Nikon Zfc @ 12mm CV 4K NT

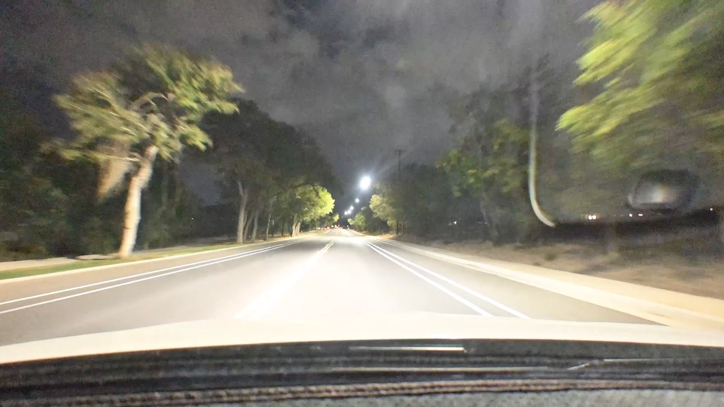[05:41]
oh leaves are falling see try to get it bright the exposure that's normal okay so that's really dark and that's what the exposure of so you can see the clouds and everything I think it looks cool I really do